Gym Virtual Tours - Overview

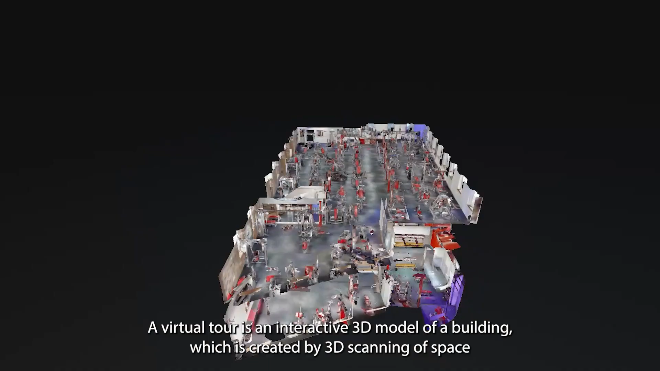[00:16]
A virtual tour is an interactive 3D model of a building which is created by 3D scanning the space